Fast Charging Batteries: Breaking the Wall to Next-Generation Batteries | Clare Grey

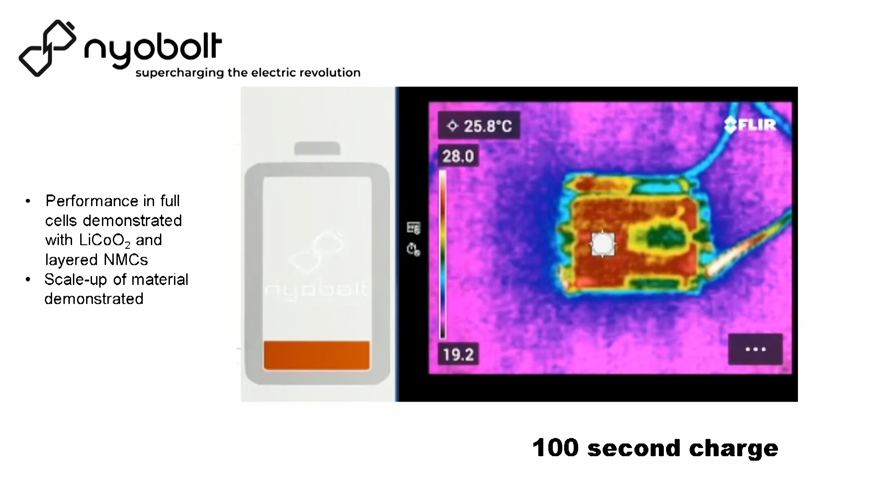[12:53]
On screen: spot 25.8°C
100 seconds yes the battery is heating up because it's physically impossible not to put if you put energy through the system it will heat up but it's importantly it's remaining below that temperature that's so critical that was is